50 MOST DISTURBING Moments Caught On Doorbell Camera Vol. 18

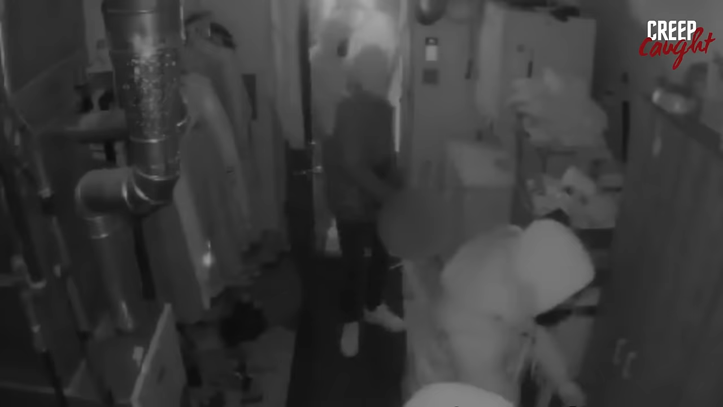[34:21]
A bunch of guys armed to the teeth thought they'd break into a house, but they didn't count on the homeowner being locked and loaded. When he opened fire, they scattered like roaches, with one even catching a bullet.
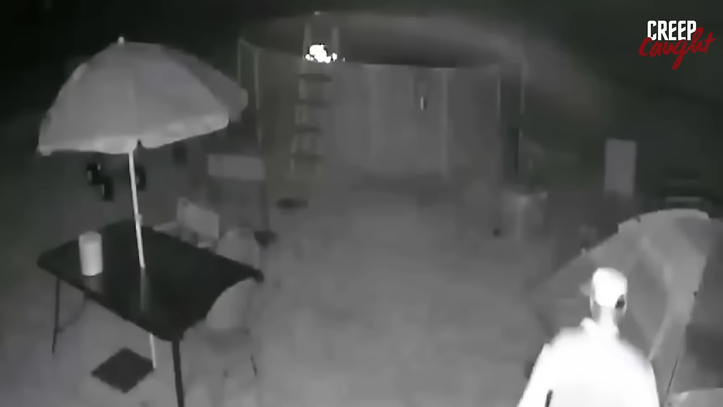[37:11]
Disturbed by this, the dad hatched a plan. He installed a camera outside to capture everything, pitched a tent, and, pretending to be his daughter, invited the man over, saying she'd be in the tent. When the man showed up and attempted to enter the tent, the dad and his brothers confronted him. They restrained him by tying his hands and feet and then called the police. The father indeed took decisive action to protect his daughter.
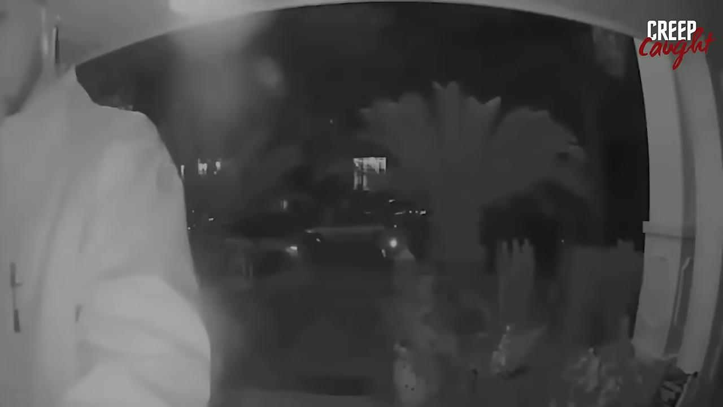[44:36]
Someone left their car door unlocked, and a guy took advantage of that, swiping items from inside.
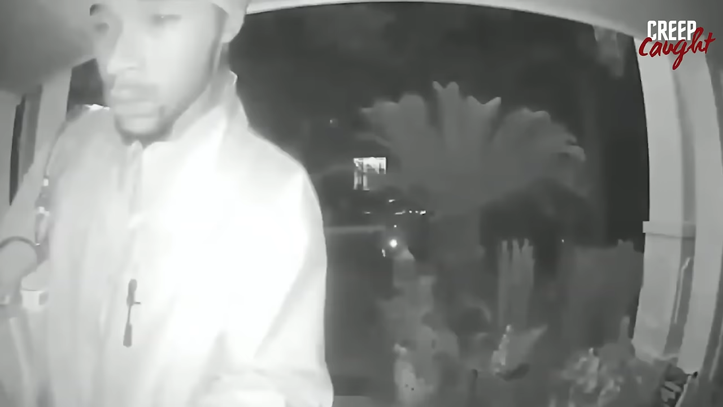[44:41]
He even found some keys in the car and tried his luck at the door with each one, but none worked.
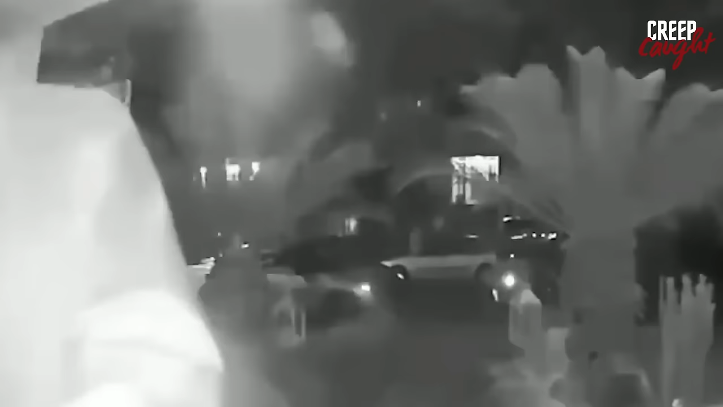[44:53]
He ended up leaving empty-handed and disappointed. It's a relief to see his plan didn't work out.
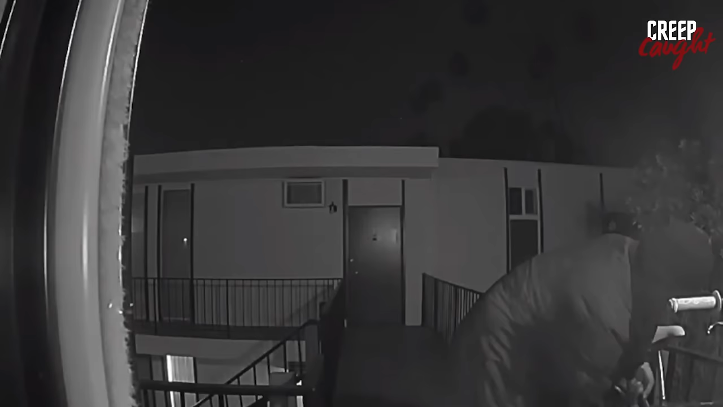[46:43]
Not long after, another person shows up and walks away with that hot bike.
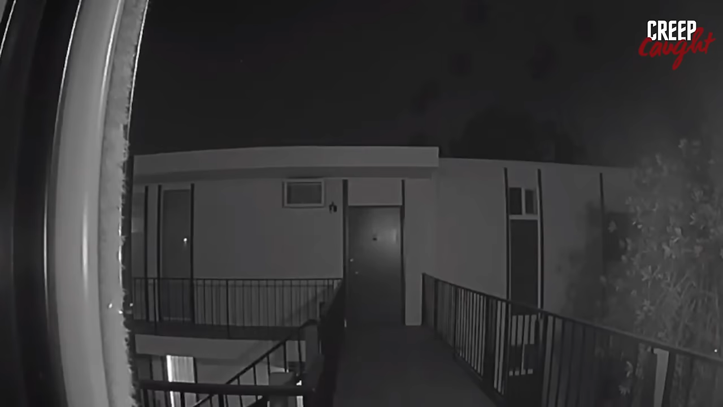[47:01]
Fingers crossed karma does its thing, and these two get nabbed soon.
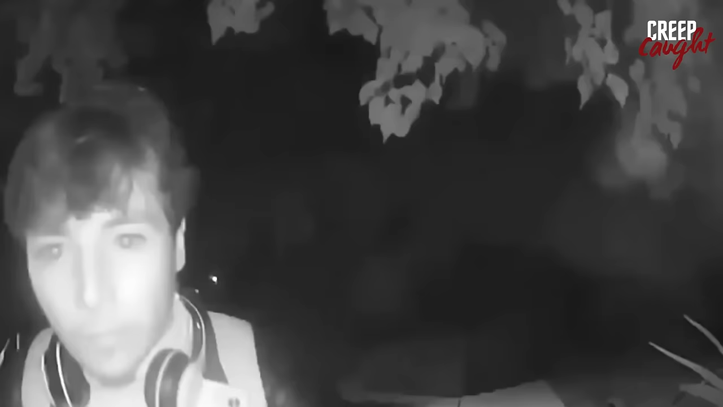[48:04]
Despite giving it his all, he just couldn't manage it and bailed. Messing with other people's stuff like that is super sketchy. Fingers crossed they catch this guy.
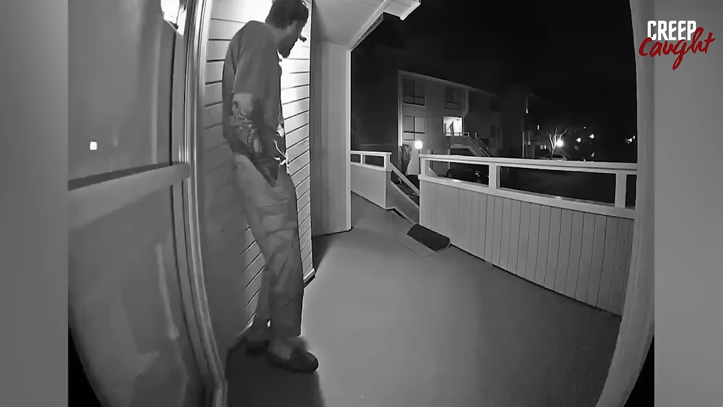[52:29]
From the looks of it, he might be homeless and possibly under the influence of something.
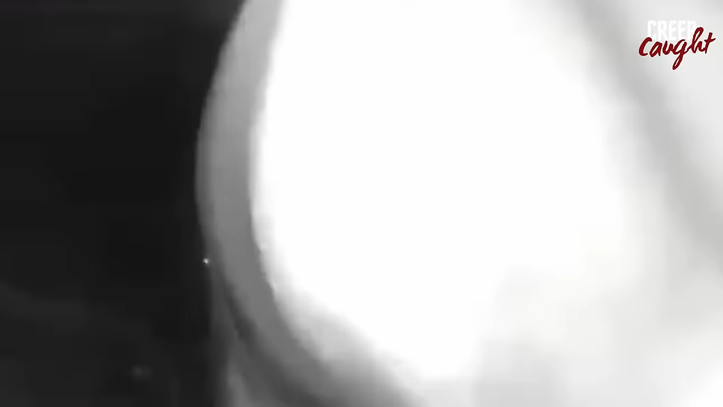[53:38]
He tried to cover the camera to hide his identity, but it was a bit too late since he'd already been caught on film.
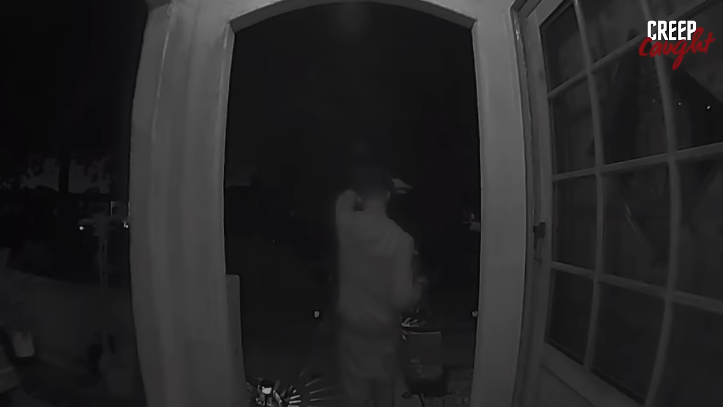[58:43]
There's this video where a guy turns up at someone's place late at night, ringing the doorbell over and over.
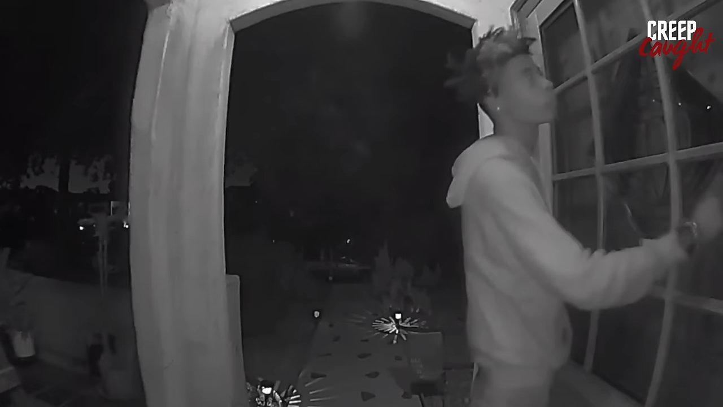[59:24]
It looks like he's carrying a solar light, which he likely snagged before making his appearance. The neighborhood was buzzing, with several people calling the cops on him, and he ended up getting arrested. This guy broke into someone's house when the homeowner wasn't home.
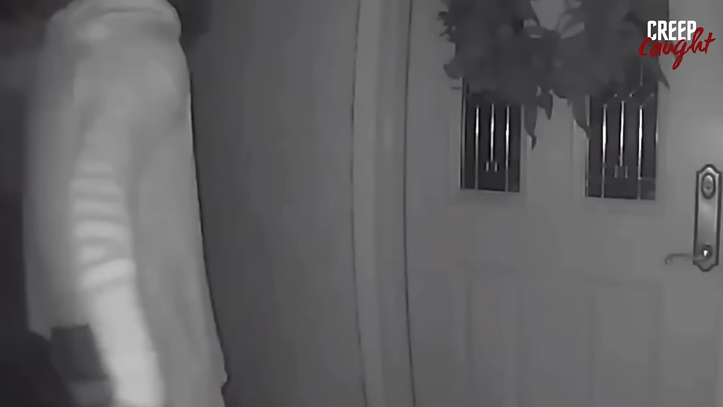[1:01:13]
The homeowner, for some reason, decides to open the door. Fortunately, no harm came to the homeowner. But really, opening the door under those circumstances was risky.
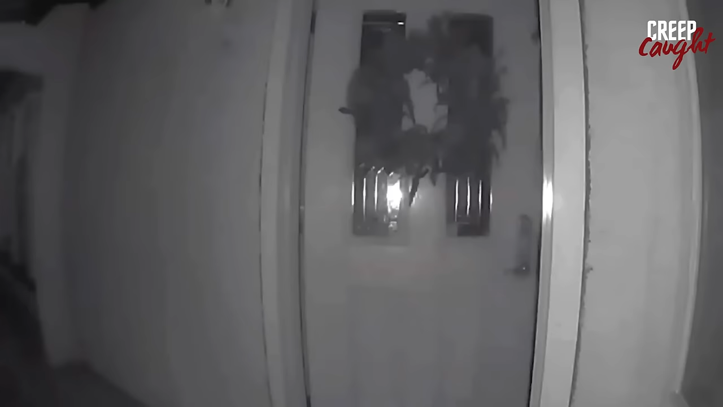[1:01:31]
Who knows what the person with the knife could have done? In Brooklyn, New York, this guy sneaked into someone's house through the back window.
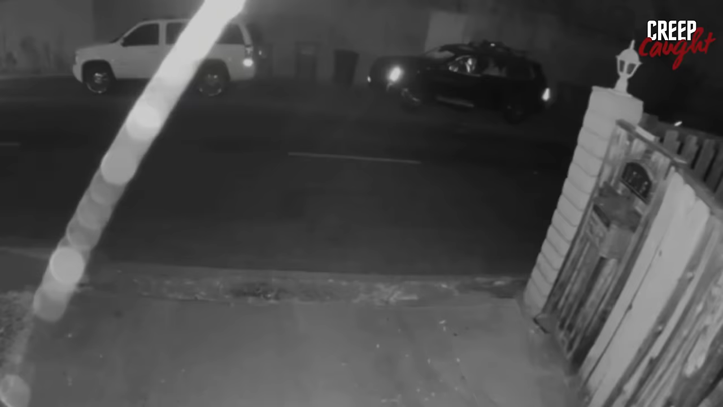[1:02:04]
A group of three decided to swipe stuff from parked cars. They got lucky and found one unlocked, so one of them hopped in and took what they could. Then, they split in their getaway car.
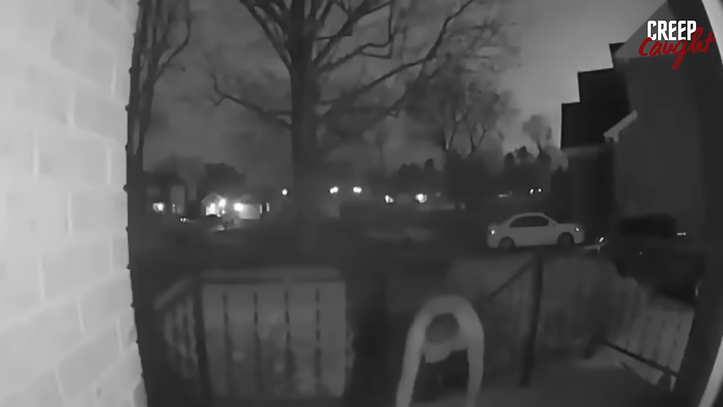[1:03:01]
Racing back, he initially found nothing amiss, until his neighbor shared a video clip showing a shirtless man stealthily moving up the stairs to the front door and, failing to gain entry, circling to the side of the house. Alarmed, the officer immediately called 911, leading to the swift arrival of four officers and a K-9 unit. What ensued was a tense chase, as the shirtless intruder continually evaded capture, heightening the fear with every slip. The plot thickened when the individual who captured the initial video encountered the trespasser again, this time in a different yard.
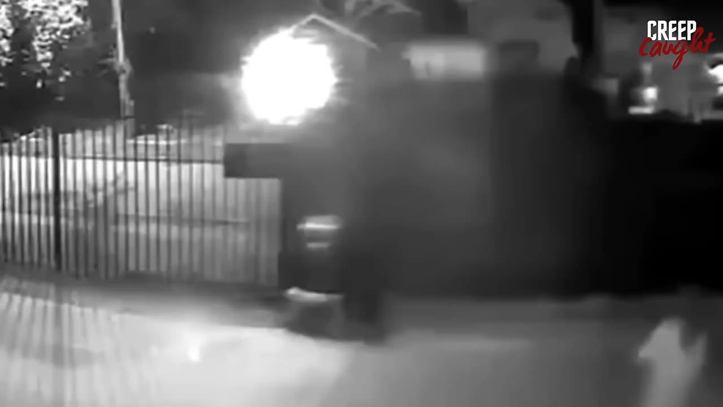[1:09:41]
claiming to have caught a Victorian child ghost on their Ring camera.
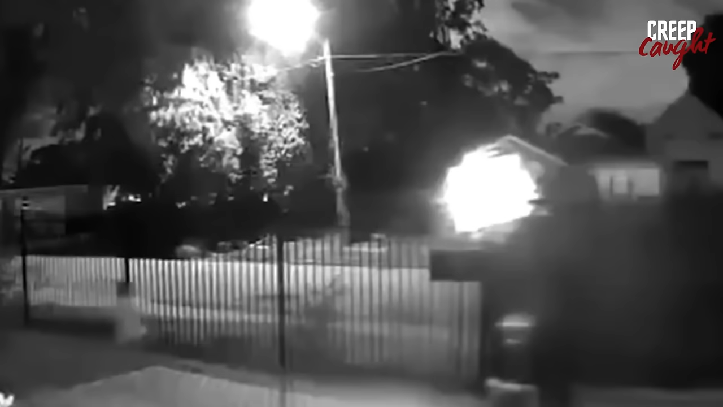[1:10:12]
The video got people in the comments section going back and forth. A few thought it might just be a kid wandering around, but then the question popped up. How did the kid get into a completely fenced area? Emily chimed in, saying they don't have kids and their yard is totally fenced off,
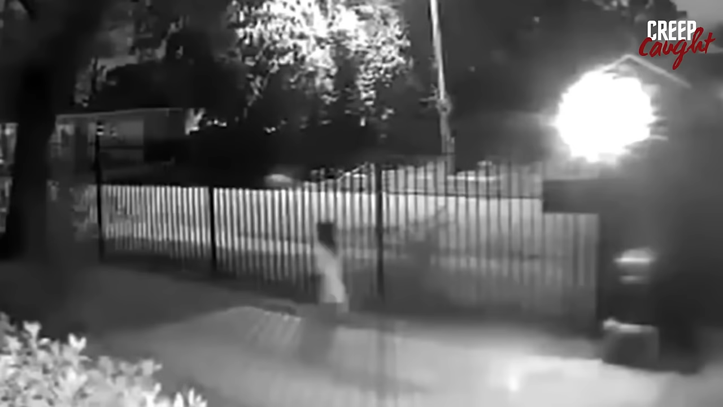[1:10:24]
which made people wonder if they really did catch a ghost on camera.